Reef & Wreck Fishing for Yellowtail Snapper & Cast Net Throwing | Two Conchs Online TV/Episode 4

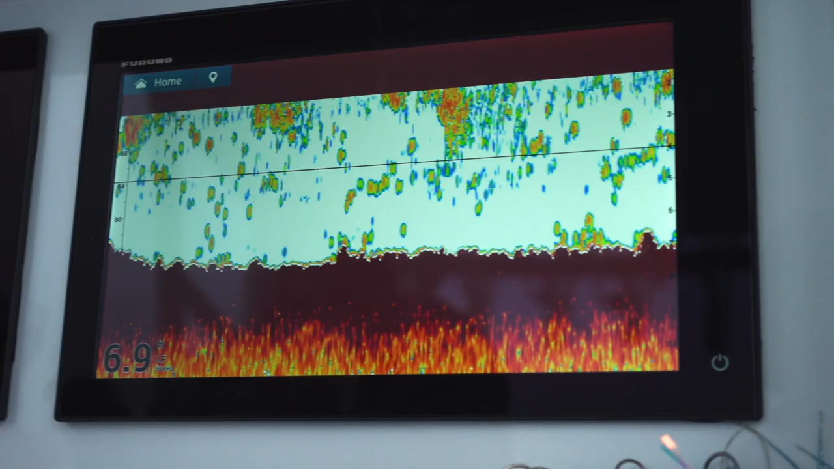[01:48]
One other thing that you'll like on your fruno, on your bottom machine, like if I saw like this little mark right here and I liked it,
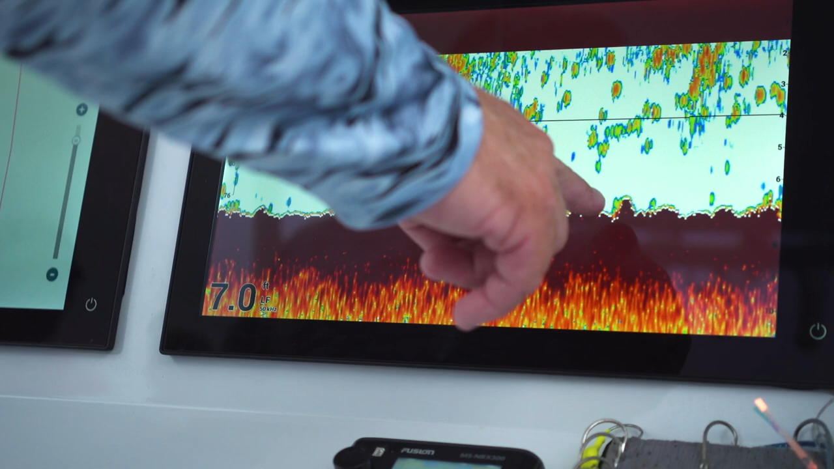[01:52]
I can just tap it. It'll say new point.
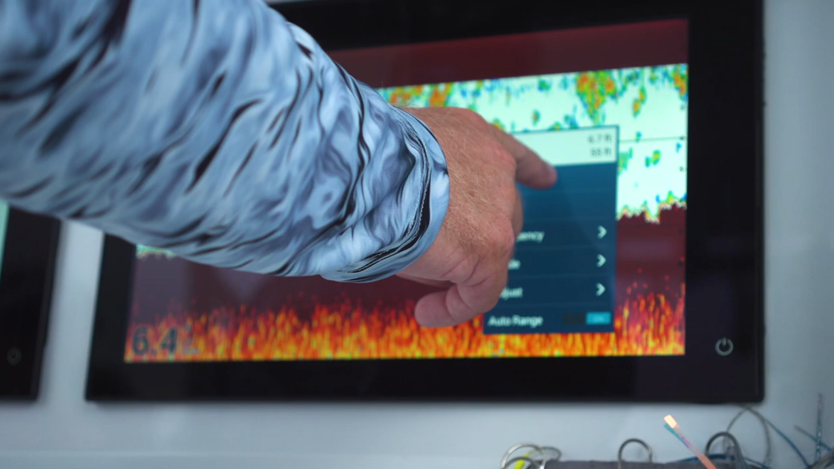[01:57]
I hit new point. Then I get to select whichever I want. I can either do my catch or that one look like fish.
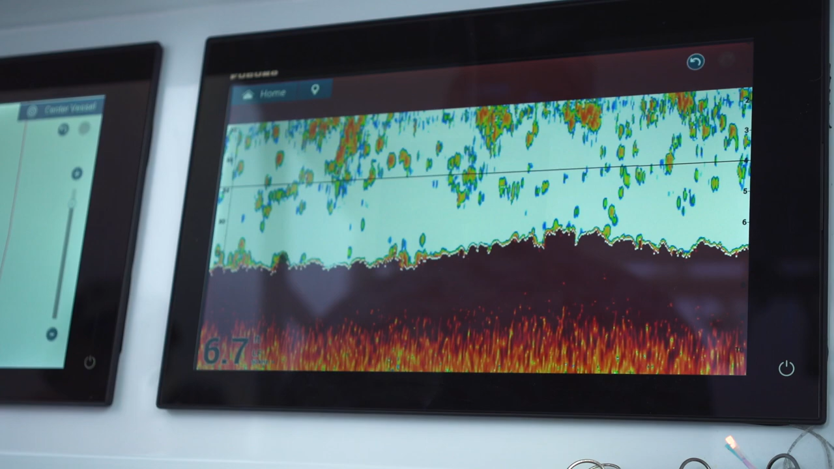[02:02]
And then it's going to drop it right over here on my machine for me.
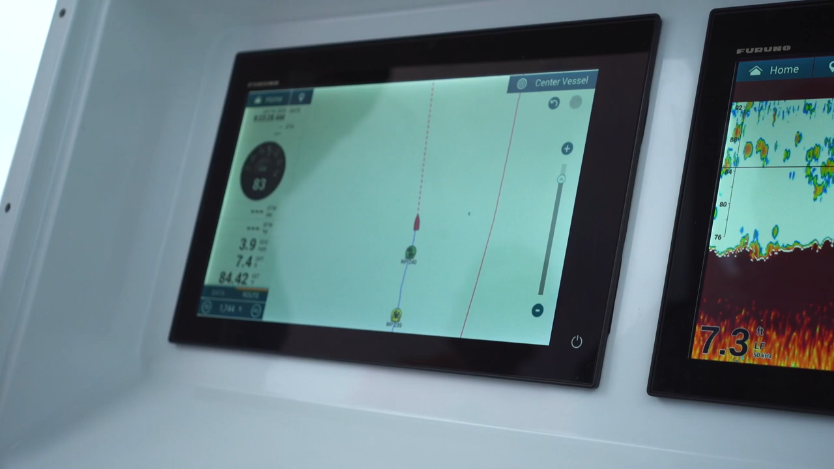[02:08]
That's very, very important. Like when you're hitting the reef, which I'll show you today, or getting on the wrecks,
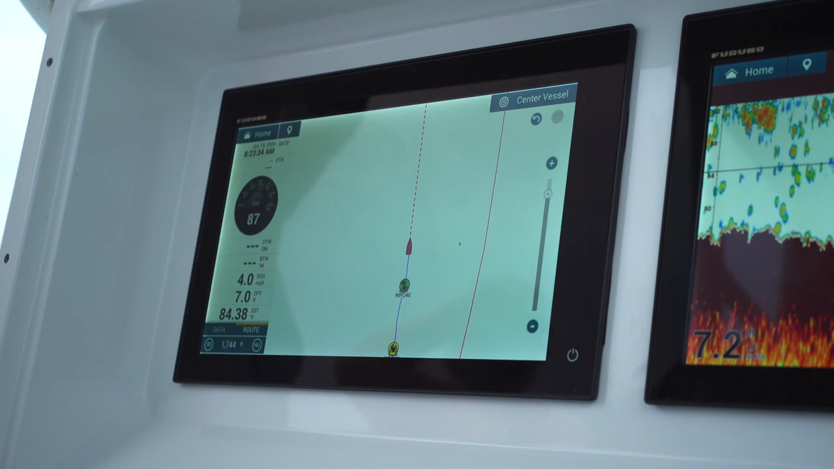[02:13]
you know, you having to run across something, you know, just hit your bottom machine and it's going to put it right on here.
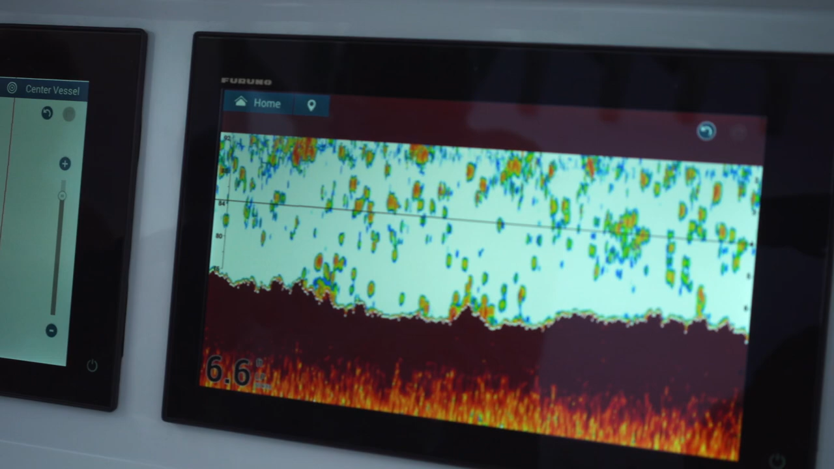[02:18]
Nice thing is like if I go, oh, you know what, it left the screen. I don't know.
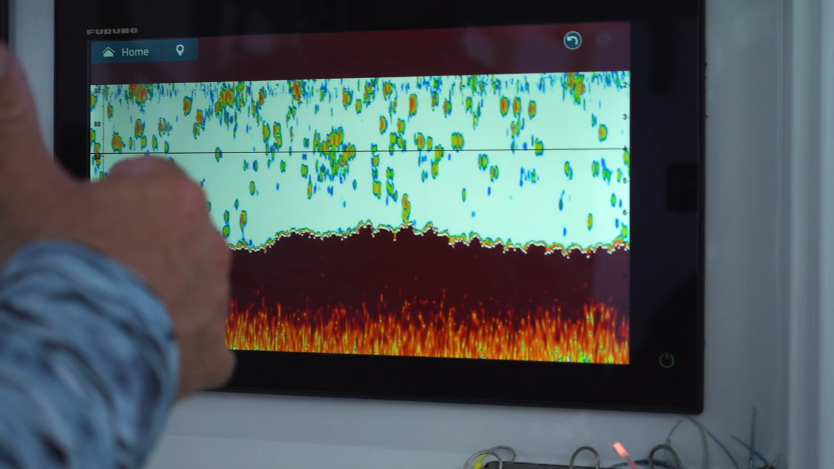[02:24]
I want to go back. Well, this has a history. So I can swipe this back like this and go, okay, this is the spot.
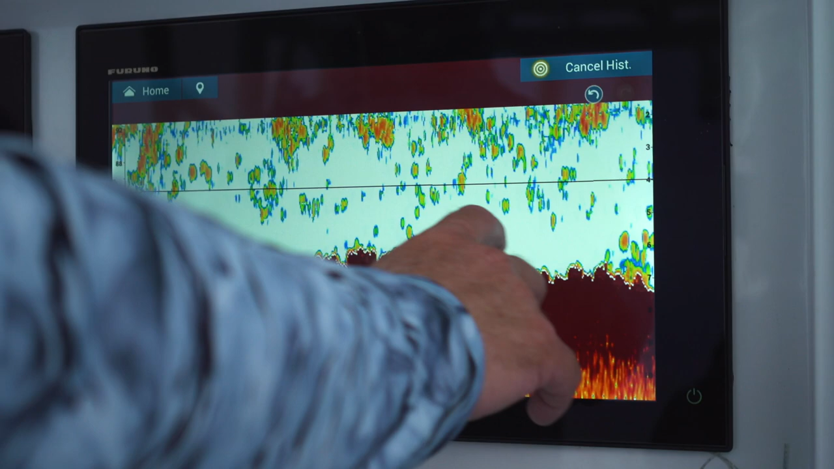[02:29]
And there's the spot right there. That's the one I wanted.
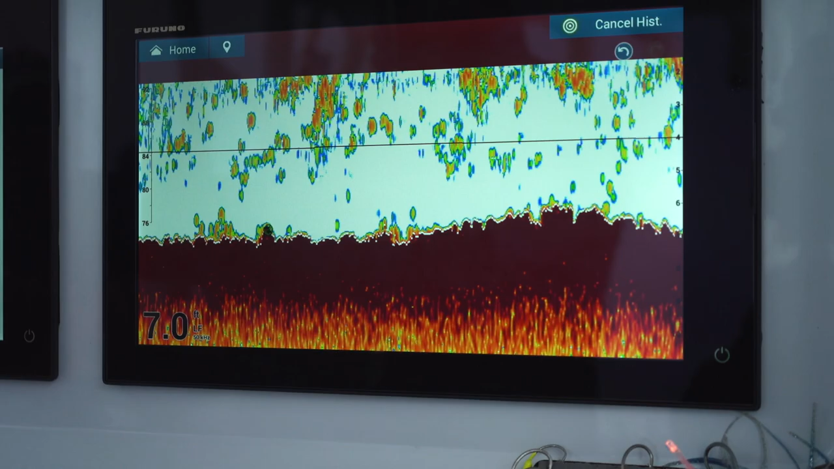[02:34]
Hit that and then drops it back on your machine.